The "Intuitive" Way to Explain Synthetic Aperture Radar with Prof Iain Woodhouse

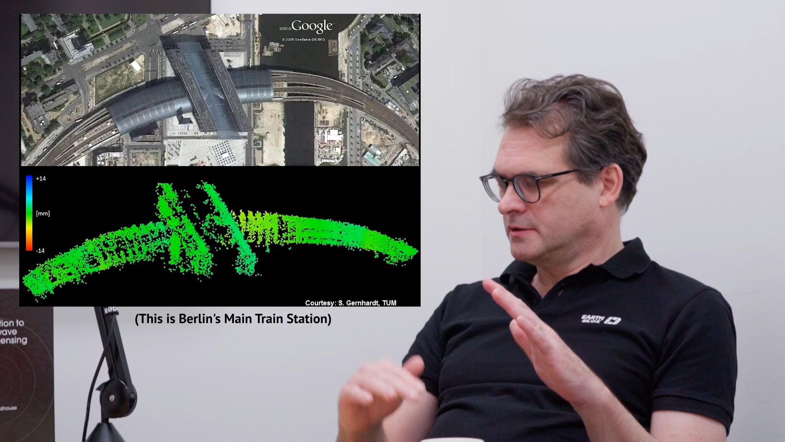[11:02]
And it's, it's not noise, right? It's definitely geographic patterns. And then you look at the scale and the scale is minus four millimeters a year up to plus four millimeters a year.